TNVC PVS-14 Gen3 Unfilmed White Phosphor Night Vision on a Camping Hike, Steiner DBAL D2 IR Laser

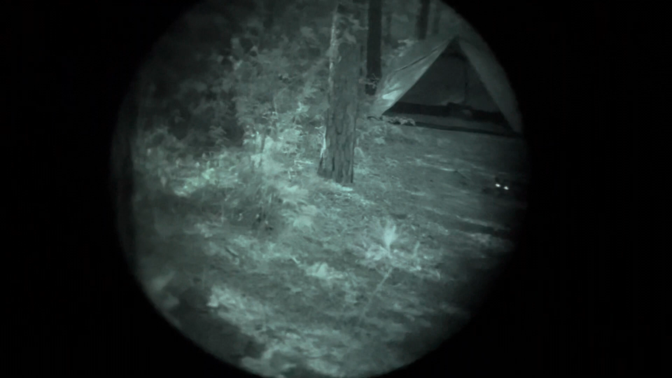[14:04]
But it is still, I mean, it's not like being in daylight. You have to watch your step a little bit more and just kind of be careful.
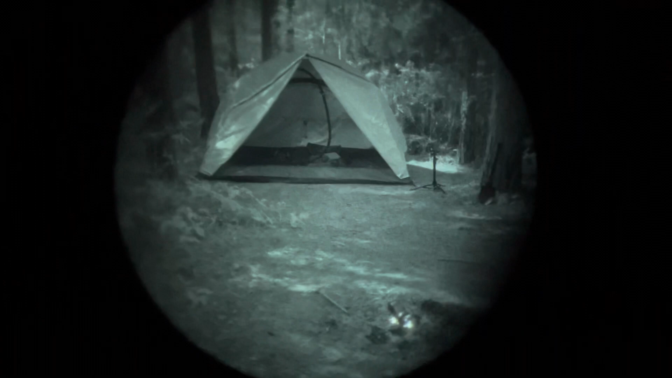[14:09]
But now that we've made it back to camp here,
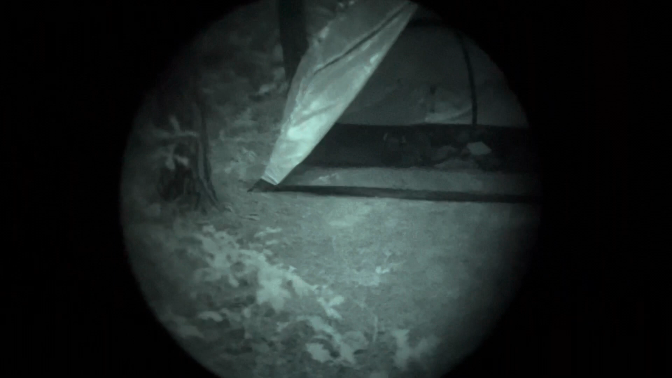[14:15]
let me go ahead and shut this off and show you guys what it looks like,
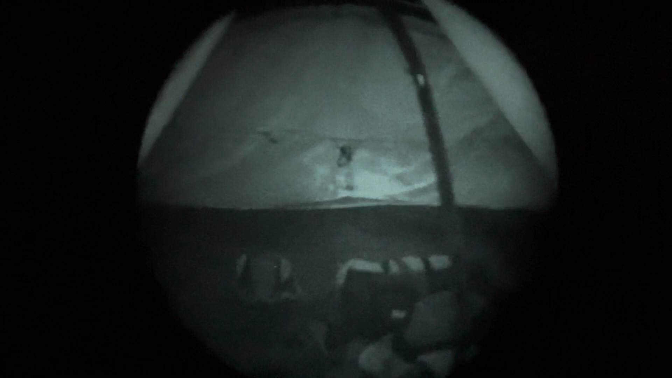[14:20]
through the camera at least, without the night vision. So, time to go dark. And so here's what you can see without the night vision.